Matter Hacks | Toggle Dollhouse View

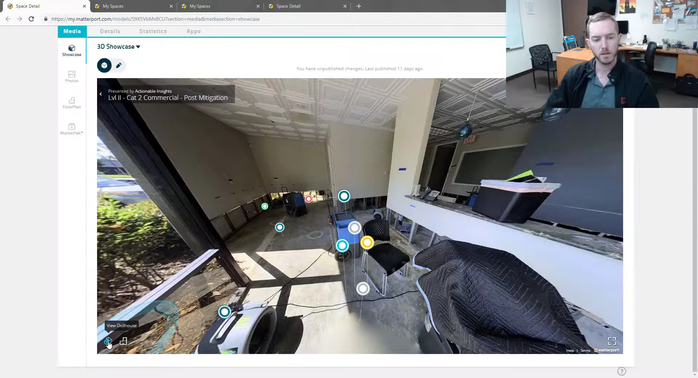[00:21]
I'm going to come down here to click view dollhouse. Now this is the dollhouse view.
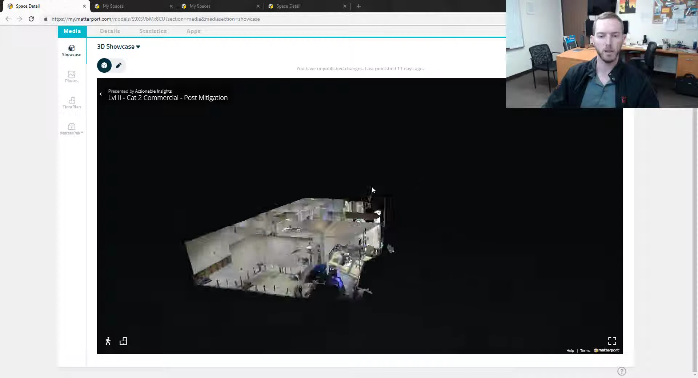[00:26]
It's an awesome 3D view where you can go around, you can check on top.
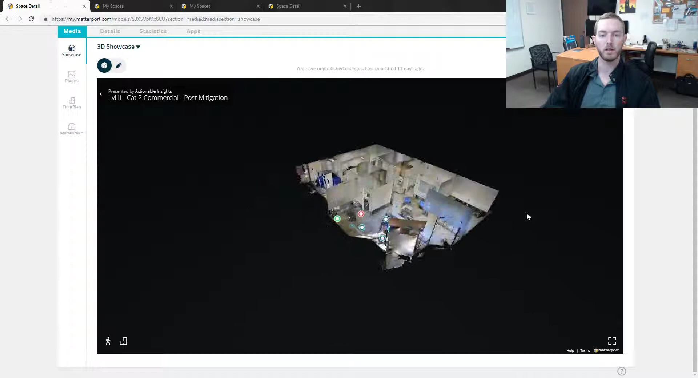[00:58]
define the starting point as the dollhouse view up here. Because then you kind of get the idea of like, well that can't be everything, right?
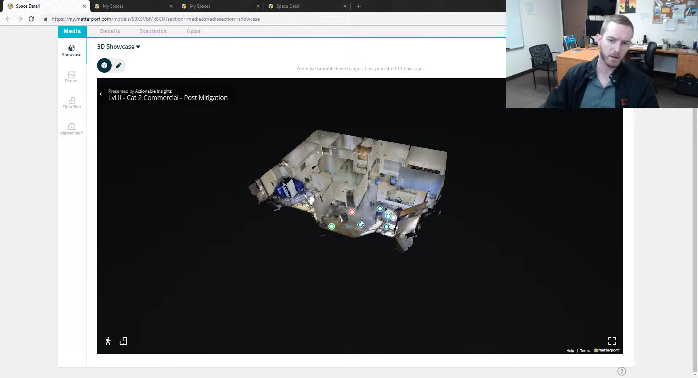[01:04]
That's a cool picture but it can't be everything so it'll drop in. But, in some scans, you're going to have artifacts. That's these kind of things over here that splay out, that aren't exactly smooth over here.
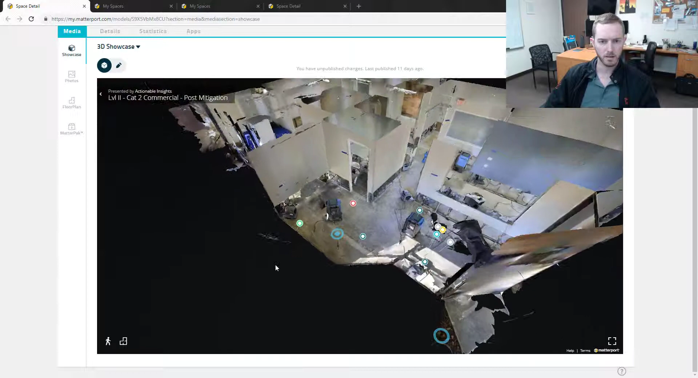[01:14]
You can see it's kind of splayed out beyond the wall. I was looking for another example. Here's the opposite of artifacts. So, I did this scan of a buddy's house to test out some new features that they deployed on the iPhone beta app, the iPhone capture app.
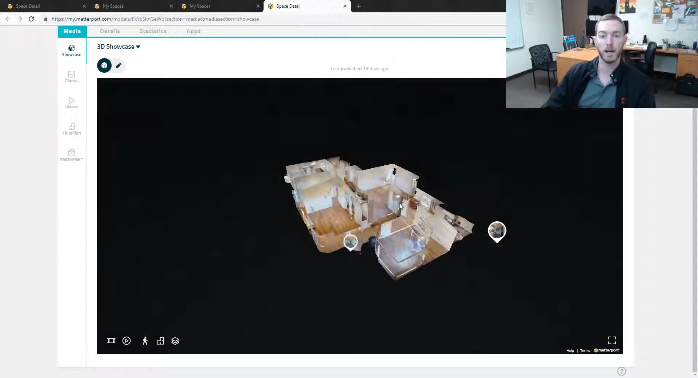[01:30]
And you can mark features and whatnot of windows and doors. So, you can see here this is like a salesy real estate model. This is not your typical chaotic restoration environment.
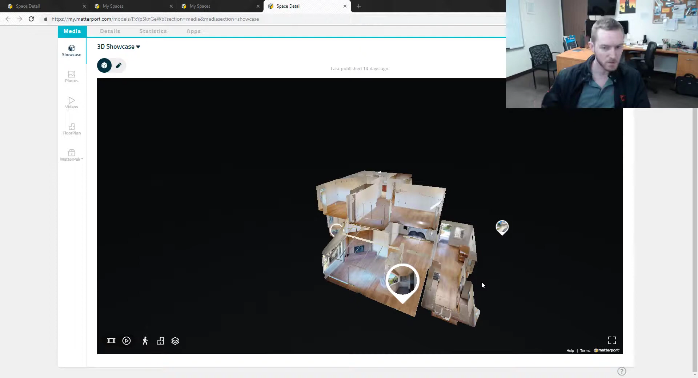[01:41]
So, maybe you have a specific scan that you don't want to show off the artifacts. You don't want to make the dollhouse view possible.
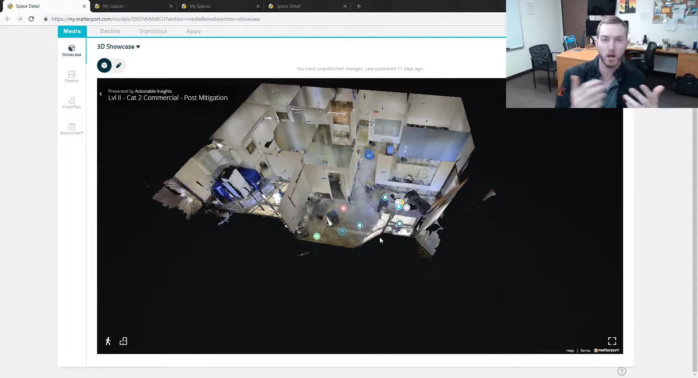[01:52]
You want to toggle it off because you just want somebody to walk through and just have access to the internal of the scan.